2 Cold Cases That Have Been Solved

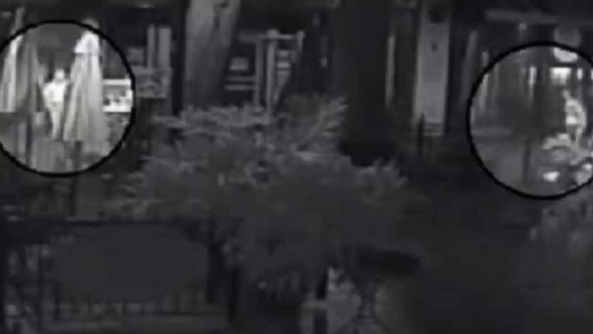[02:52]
Investigators looked at surveillance footage of the area and saw an African-American man following Hannah.